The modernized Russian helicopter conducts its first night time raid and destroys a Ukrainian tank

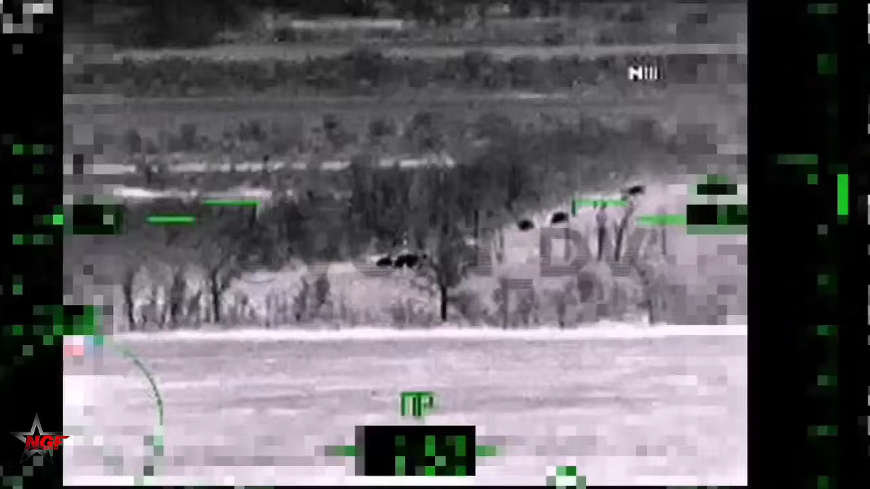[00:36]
This would be scarce footage of night fighting by either of the sides in general, and the Ka-52 in particular.
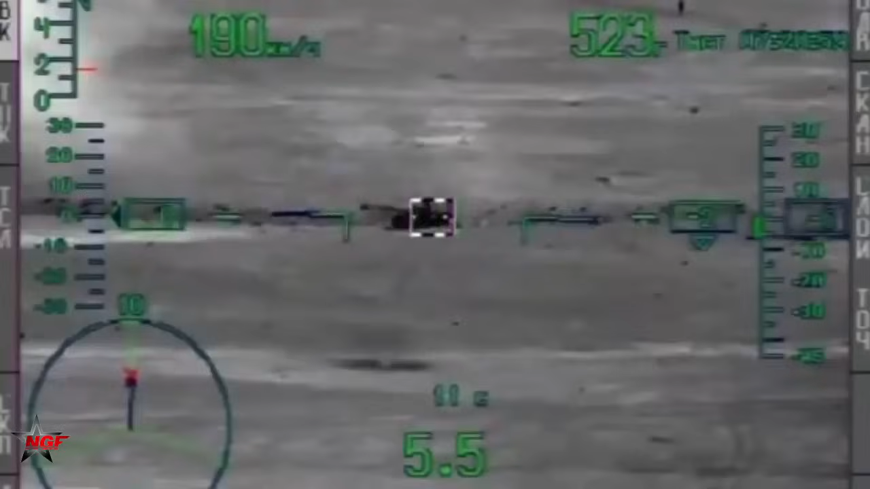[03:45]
Interestingly, Russian defense industry officials had pointed out enhanced night-fighting capabilities as one of the Ka-52M's defining features.
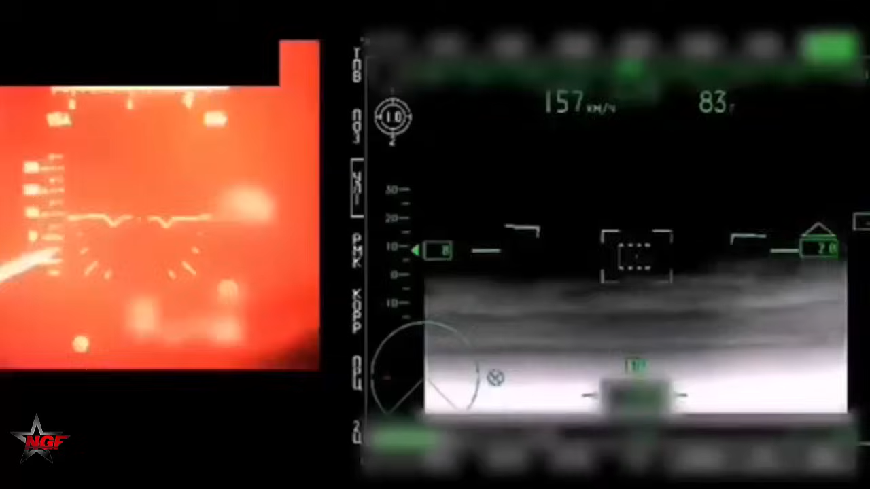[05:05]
These stations will allow helicopters to detect a wide range of air and ground targets, such as enemy aircraft, helicopters, UAVs, armored vehicles, artillery positions,
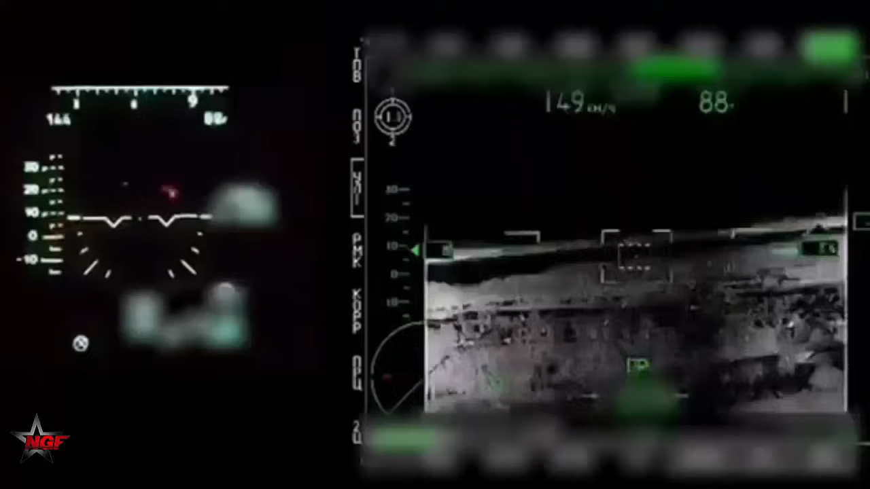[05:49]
Until now, the Ka-52 has been equipped with the Phasotron NEAR